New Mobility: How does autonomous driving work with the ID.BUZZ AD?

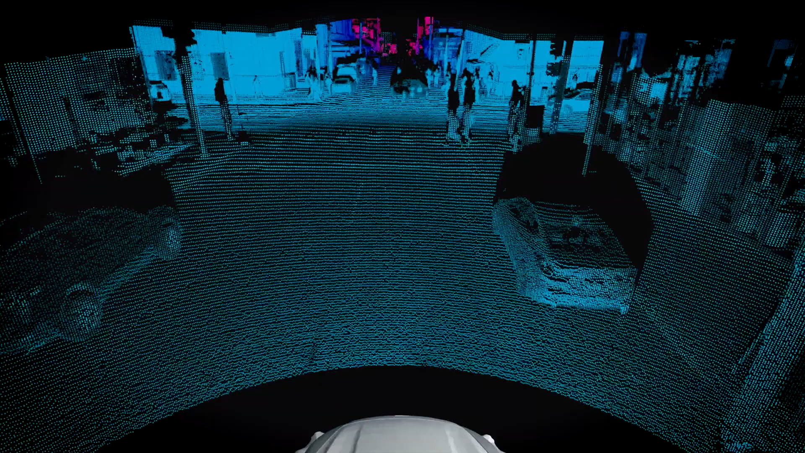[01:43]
distance to any object that is surrounding the vehicle.
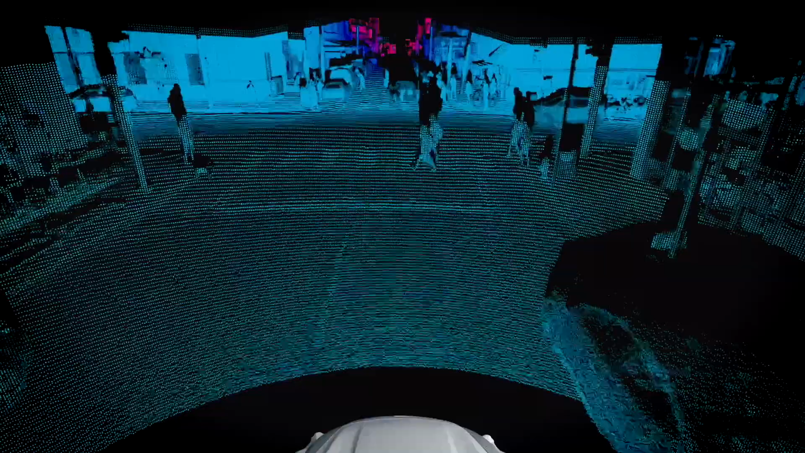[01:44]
Same with radar, but radar has another quality that if you have a foggy situation,